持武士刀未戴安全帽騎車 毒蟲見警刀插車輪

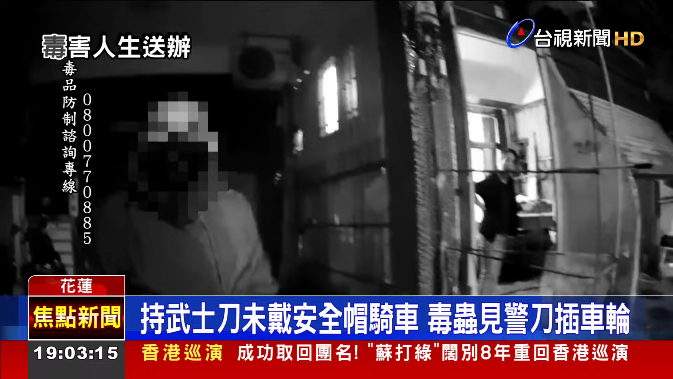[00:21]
停車 停車 停車幹什麼 安全帽咧巡邏遠景賀令男子停車因為他騎車上路不但沒帶安全帽手裡還拿著一把武士刀哇 你第一次啊